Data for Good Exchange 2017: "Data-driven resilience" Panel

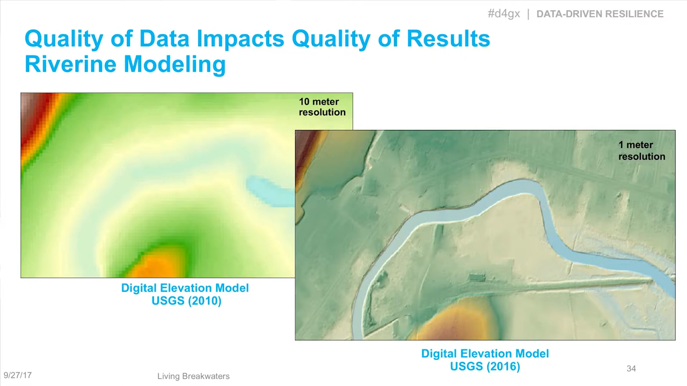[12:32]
like for the, the, the, the watershed we were actually working on, um, we had 500 million data ponds for, for the terrain. So we see that now it's extremely accurate.